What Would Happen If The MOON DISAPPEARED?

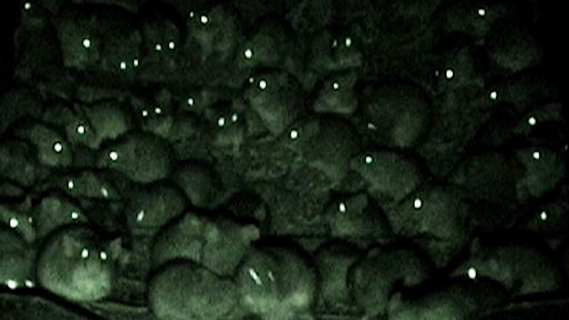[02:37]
where it's easier for their predators to detect them and with no Moon, rodents would thrive.